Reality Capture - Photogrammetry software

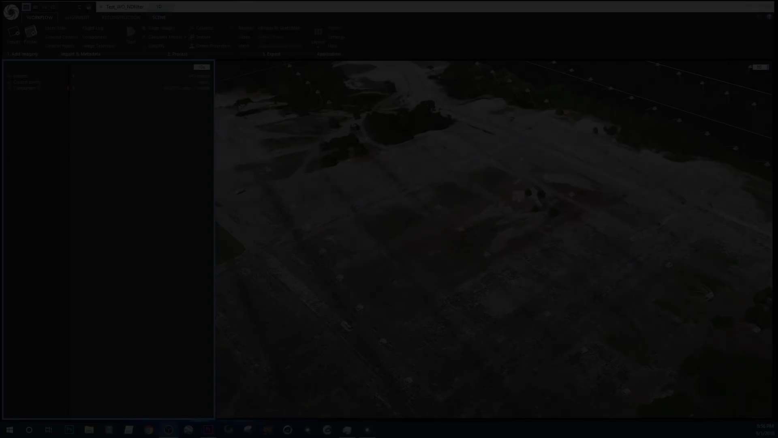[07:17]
right so now step one is complete and that's the sparse point cloud before i go any further i wanted to point out a few things the first step
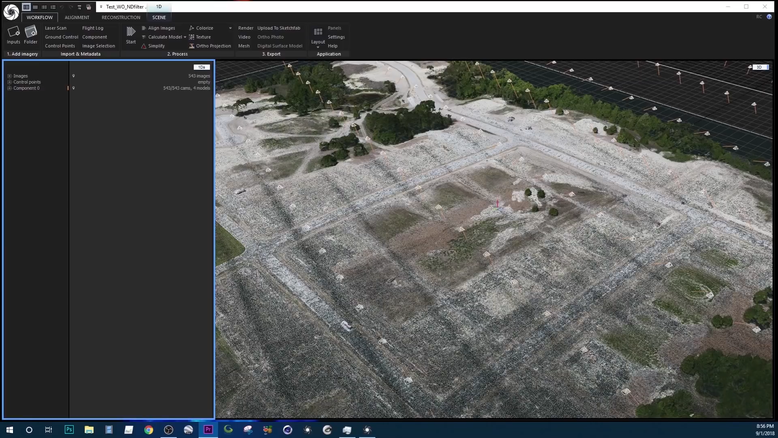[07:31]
of this took three minutes and that's uh 543 images and it took three minutes which i have to say i'm
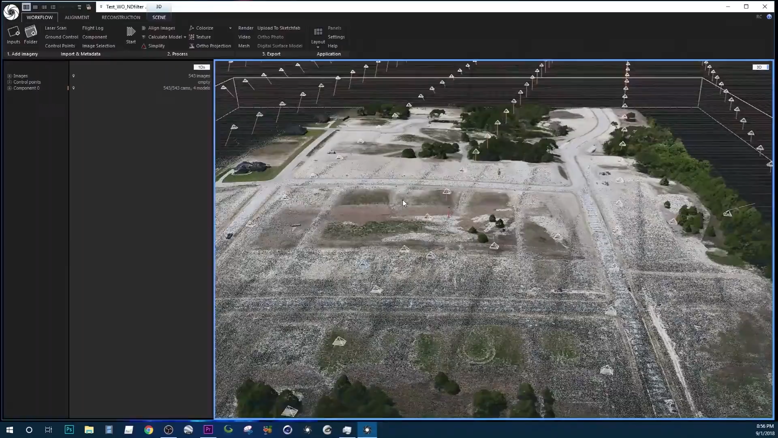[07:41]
pretty impressed with so to process it just go over to
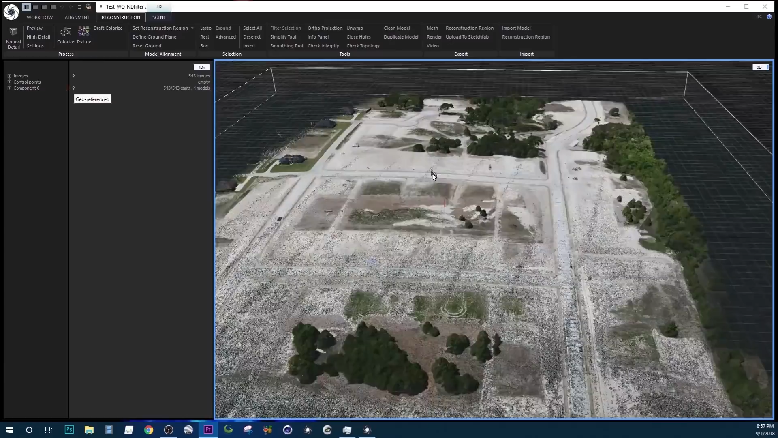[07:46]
reconstruction and then click normal detail and
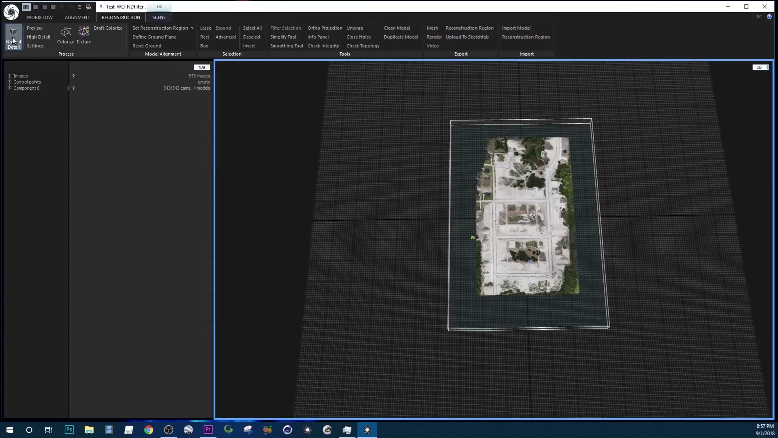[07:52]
that's when it'll process through step two this only took uh i think an
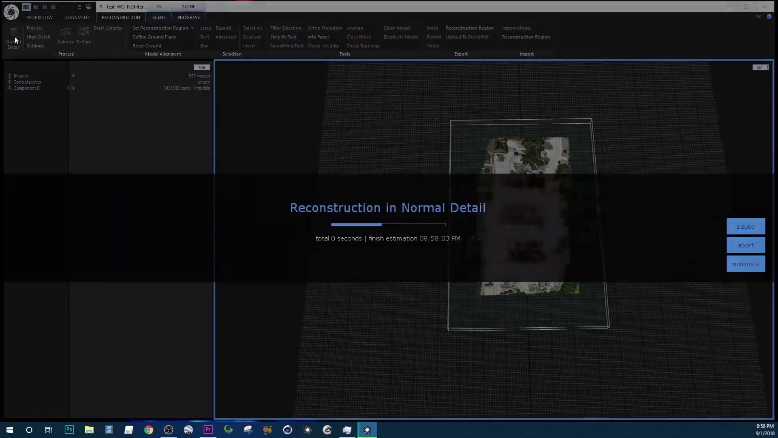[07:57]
hour and five minutes on my desktop all
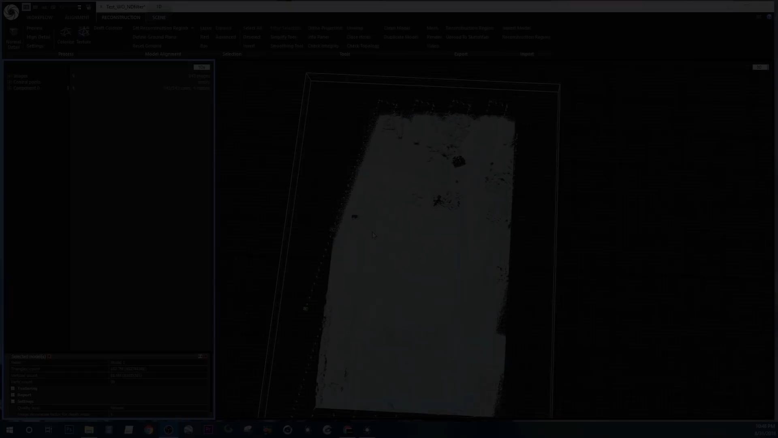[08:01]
right so here we are step two is complete the dense point cloud and now just click on texture it'll take a little bit and it will give it
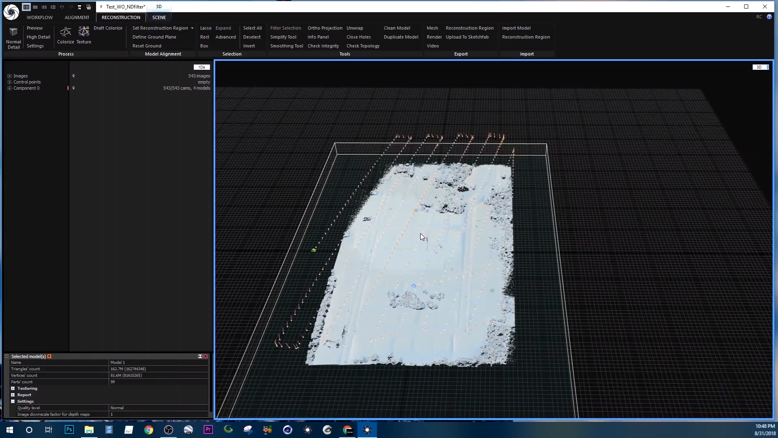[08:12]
the color all
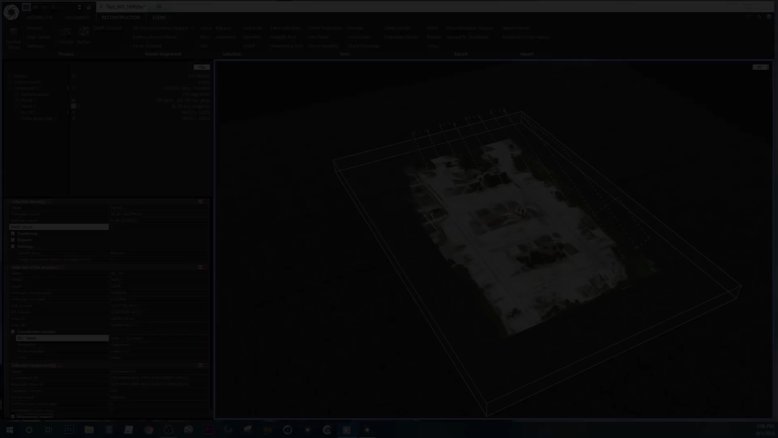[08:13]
right so now that part is through uh first thing i do again is go up here to the scene